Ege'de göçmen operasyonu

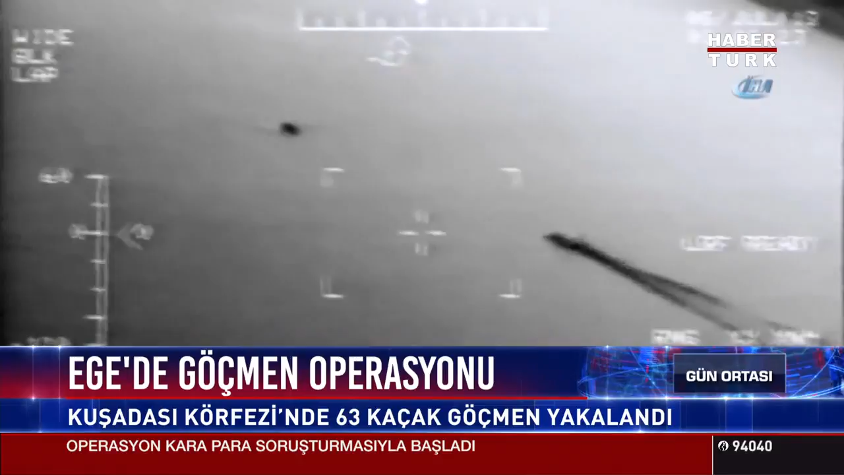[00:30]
Ege Denizi'nde yapılan operasyonda 63 kaçak göçmen yakalandı. Sahil Güvenlik Helikopteri tarafından Kuşadası açıklarında lastik botla kaçmaya çalışan bir grup kaçak göçmen tespit edildi. Ekipler hemen operasyon başlattı. Kuşadası açıklarında yapılan operasyonda 28'i çocuk 11 kadın olmak üzere toplam 61 göçmen yakalandı.
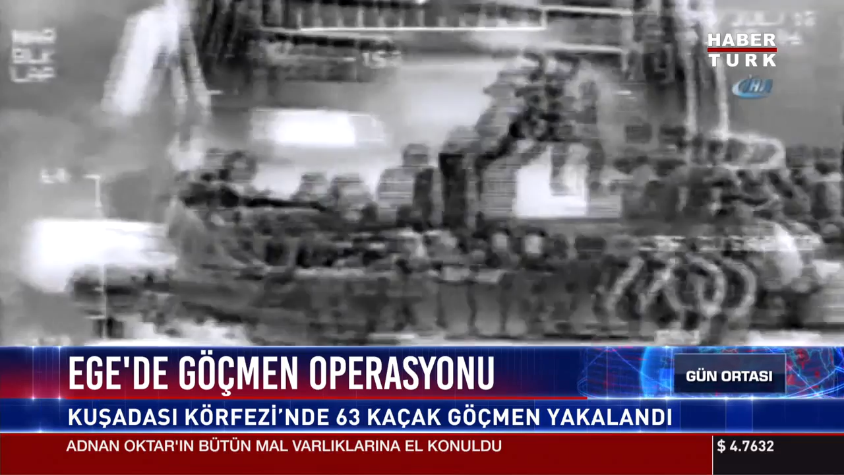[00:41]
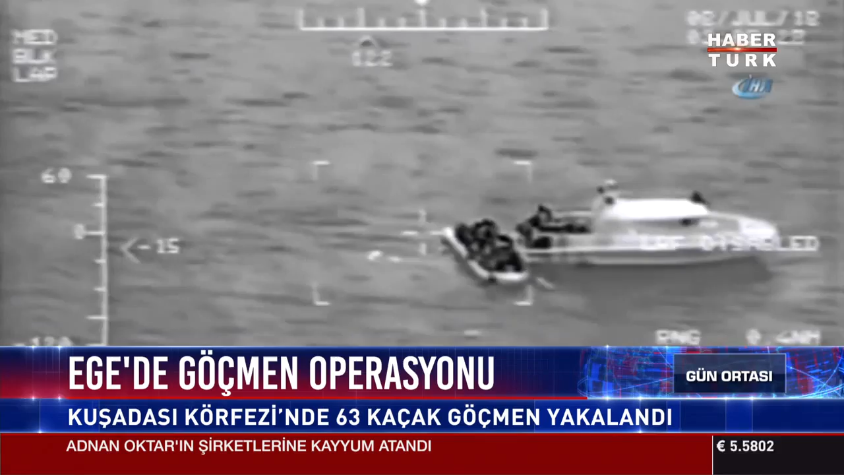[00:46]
İkinci operasyon ise Sisam Adası'na yapıldı. Botla kaçmaya çalışan İran uyruklu iki kaçak göçmen yakalandı.